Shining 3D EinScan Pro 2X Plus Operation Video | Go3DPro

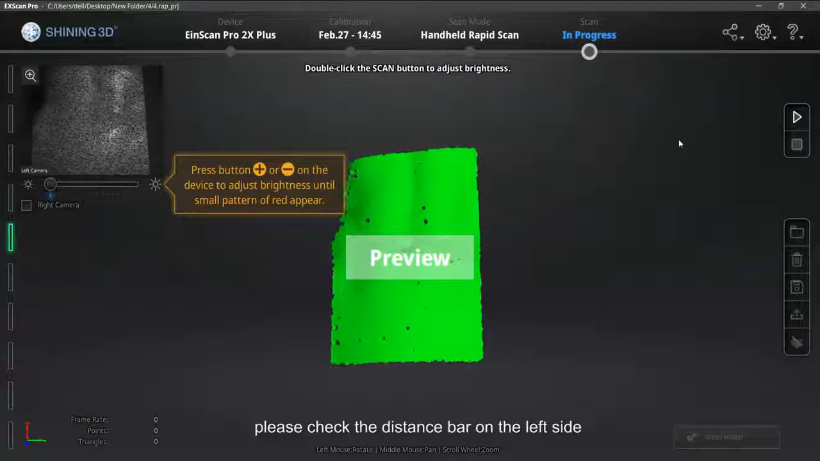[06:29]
When it shows green, we are in good scan distance.
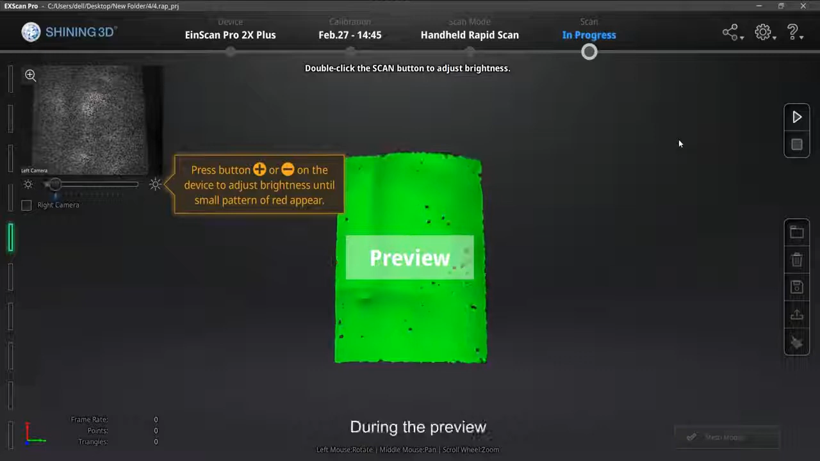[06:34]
During the preview, double-click the Start button to change the brightness adjustment.
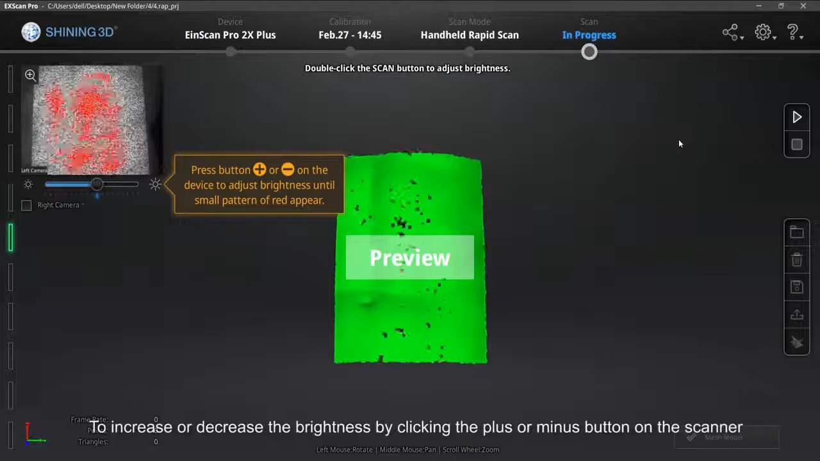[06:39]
To increase or decrease the brightness by clicking the plus or minus button on the scanner.
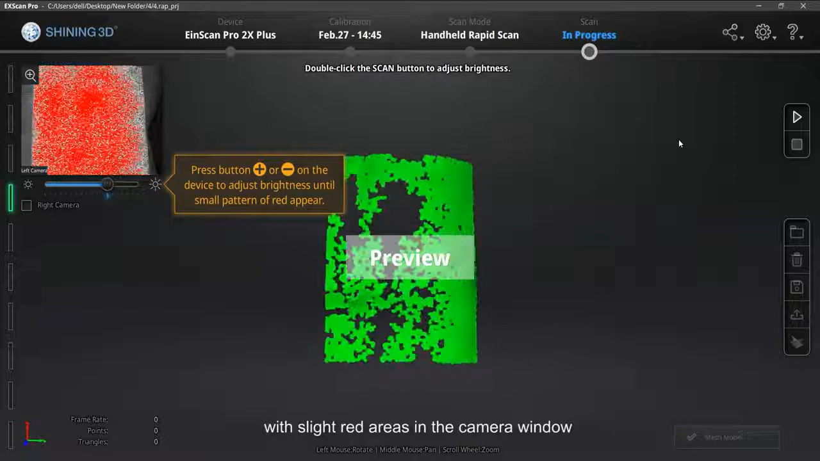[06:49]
Meantime, check the preview scan data.
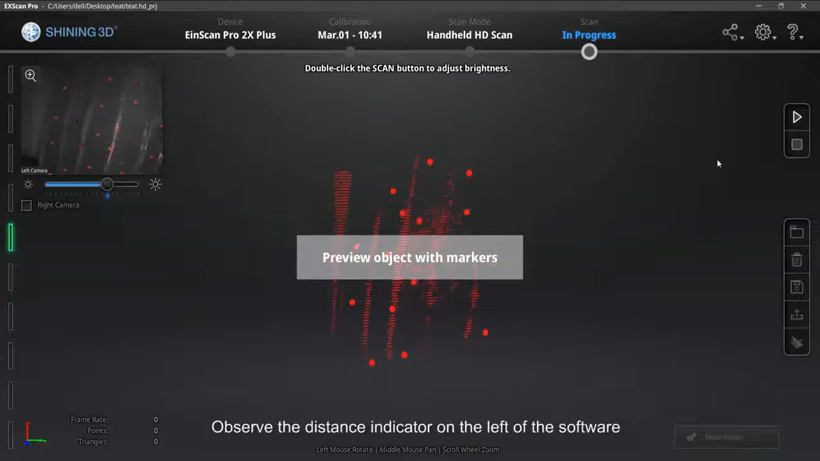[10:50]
The distance is proper when it turns green.
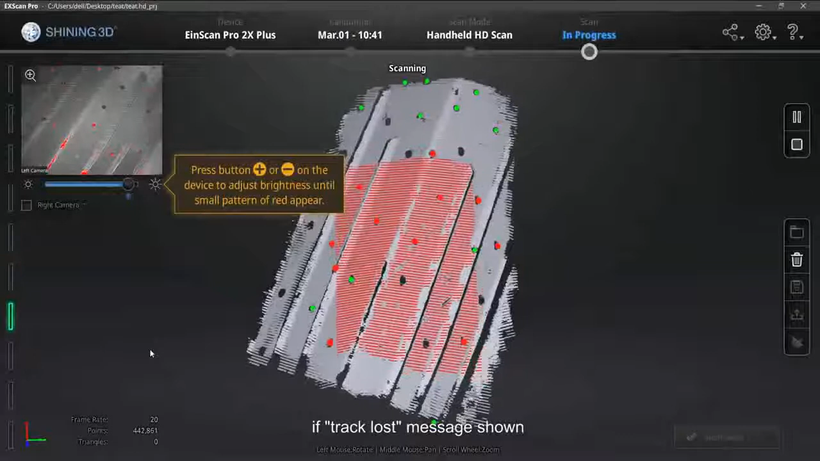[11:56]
If Track Lost message shows, please move the scanner back to the scanned area.
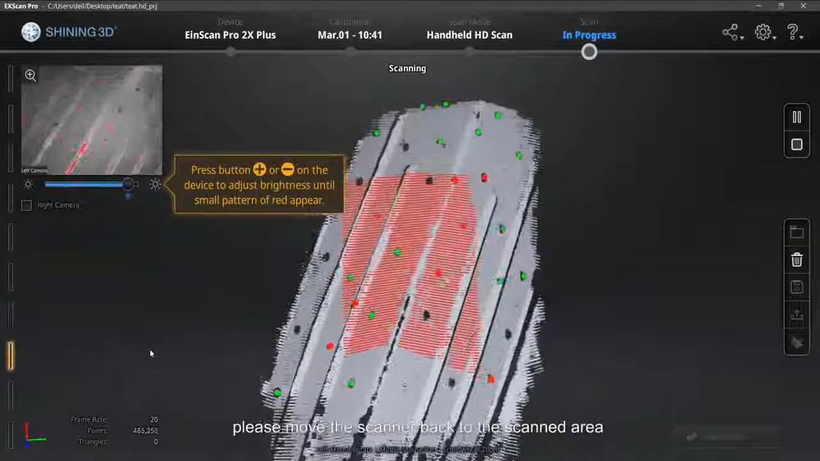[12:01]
Then the software will align it back automatically.
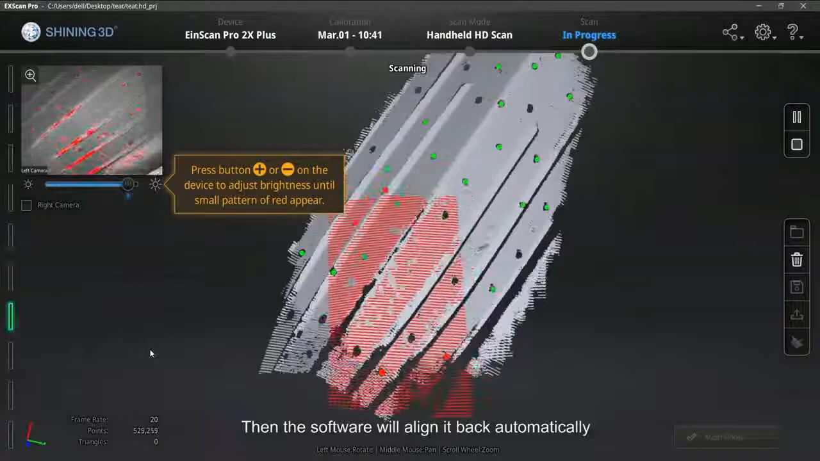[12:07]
Do not scan like this.
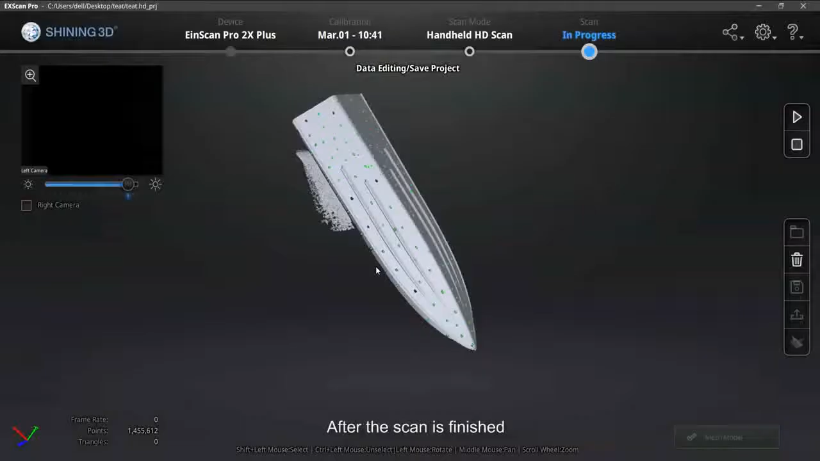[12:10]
After the scan is finished, check if there are redundant data.
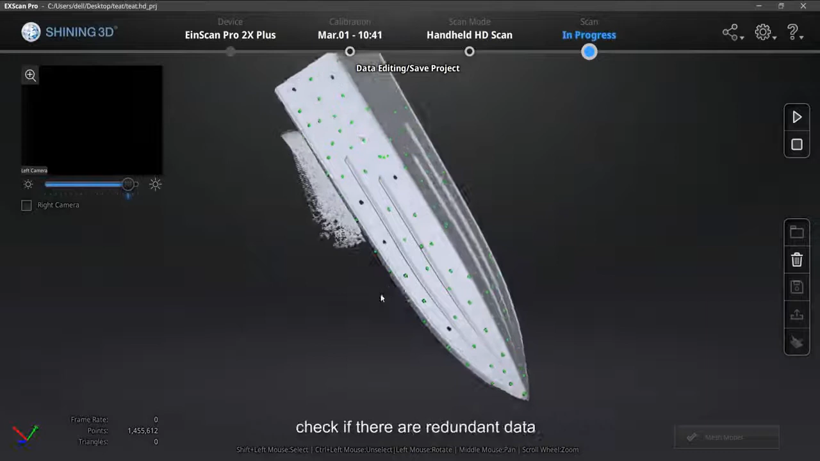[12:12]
Hold Shift and left mouse button to select the redundant data.
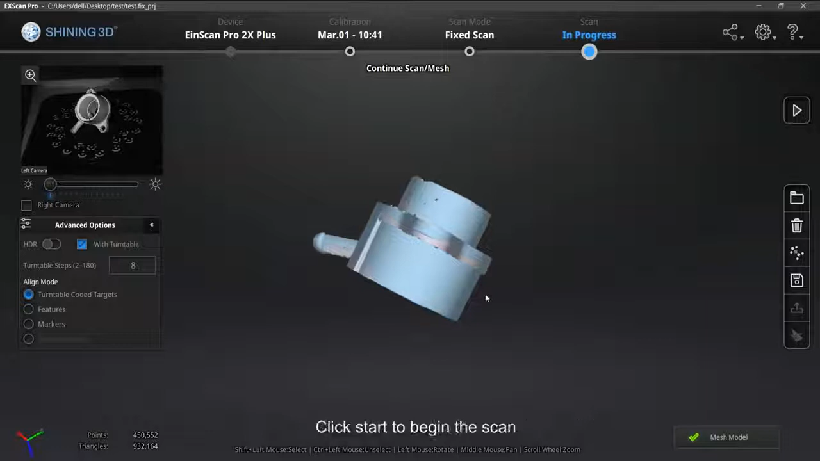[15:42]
Click start to begin the scan. Click on check mark and data will be aligned.